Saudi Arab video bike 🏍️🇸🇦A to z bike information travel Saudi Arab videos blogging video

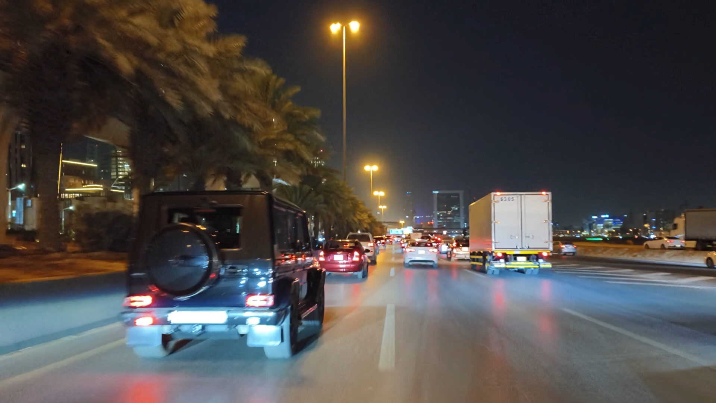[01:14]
खाली कार देगो सब BMW, Mercedes, Hyundai, हार तरफ का अप लोग को कार देखने में मिल जाएगा, इसी रस्ता में, Rolls-Royce, भूलो, कोई भी, ऐसे कोई कार नहीं जो देखने को आप लोग को नहीं मिलेगा,
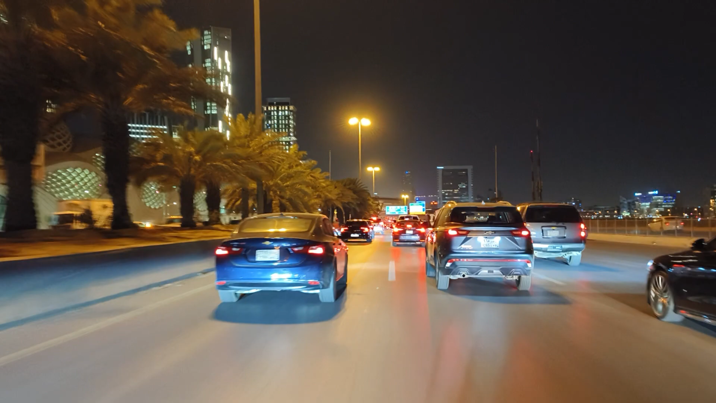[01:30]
साथ यह भी दुबाई जैसा यह हार माइंग कार इधार मिल जाएगा, देखने क से, बढ़ यह क्यूब भी नहीं लगे, सीठी भी तो देखना चाहिए, कौन सा सीठी में हो, साओधी अरोप भाई,